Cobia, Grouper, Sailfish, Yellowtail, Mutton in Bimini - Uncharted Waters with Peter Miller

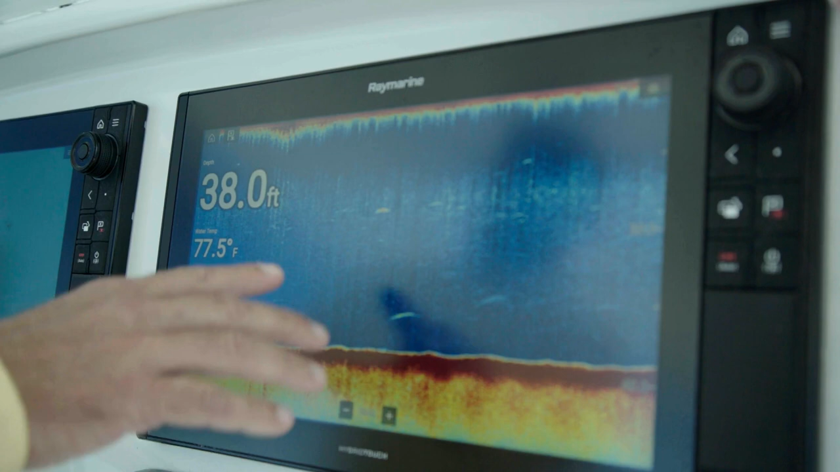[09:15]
On screen: depth 38.0 ft, water 77.5°F
We're going over some nice fish. Clark? Yeah, I see it. A lot of great edible fish here when it comes to the Bahamas.